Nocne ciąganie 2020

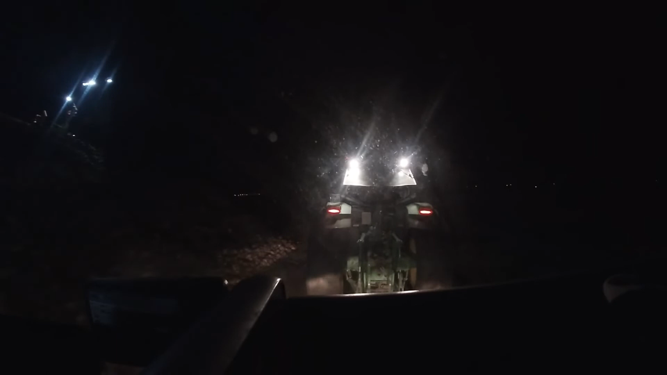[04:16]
Zbyszek, włącz bieg, bo cię nie uciągnie. Włącz bieg, bo ja cię właśnie nie będę wyciągał.